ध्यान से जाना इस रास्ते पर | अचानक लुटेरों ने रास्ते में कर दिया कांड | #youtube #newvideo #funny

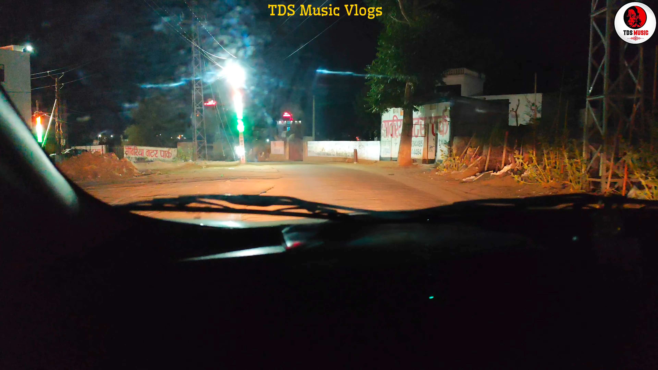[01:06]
मौसम और भी खुशनुमा होता जाए और साथ में बूनदा बांदी भी हुई है आप देख